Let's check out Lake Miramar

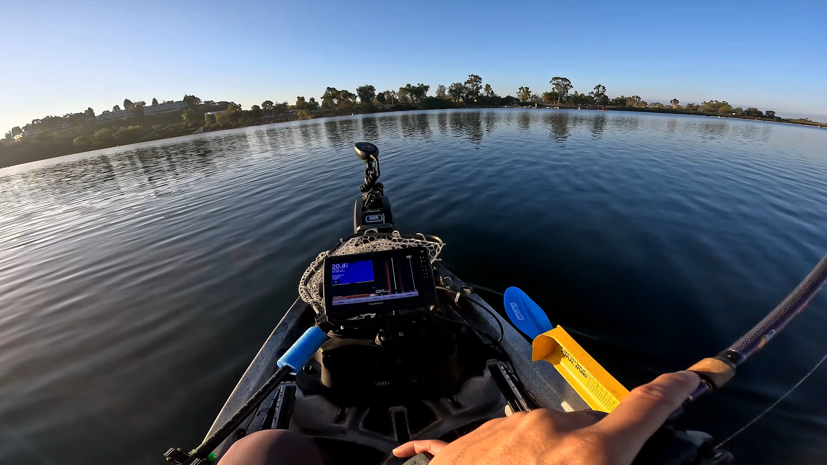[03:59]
I'm trying to see if there's anything that I can kind of choose to relate to, but I'm not seeing any kind of structure down here. It's just nothing but flat. Let's see if I could find the bait balls.